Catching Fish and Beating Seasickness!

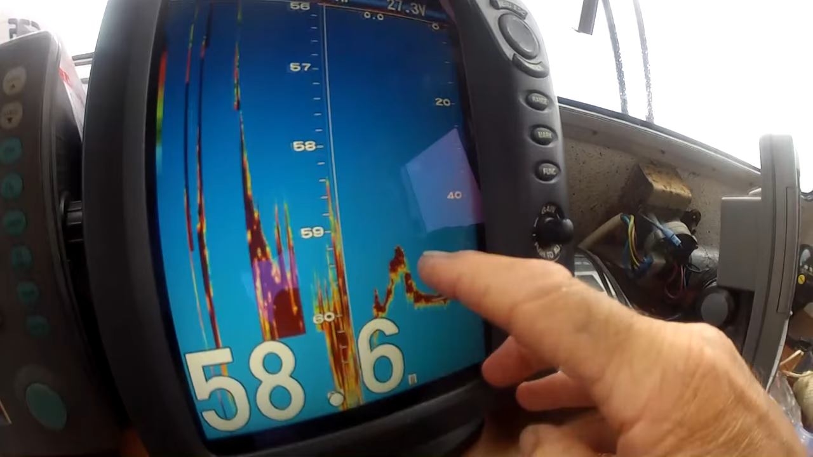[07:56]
shark in and go wrecking you can see there big hump of a wreck there so that was you know decent